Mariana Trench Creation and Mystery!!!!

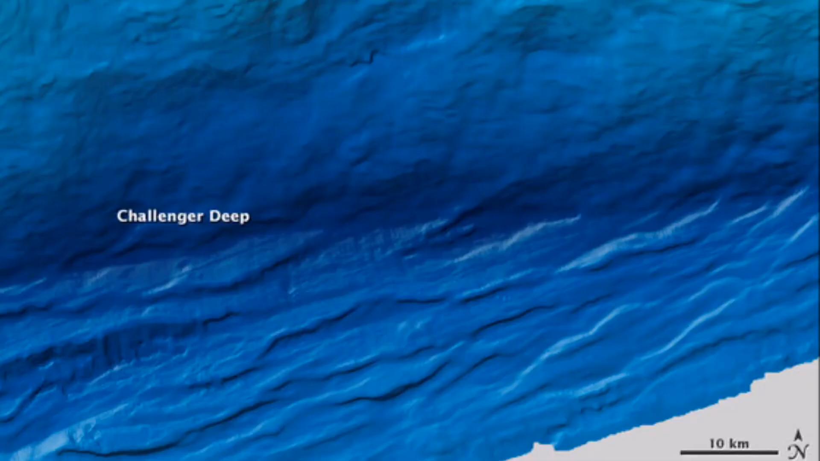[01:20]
The distance between the surface of the ocean and the Challenger Deep is nearly 36,000 feet.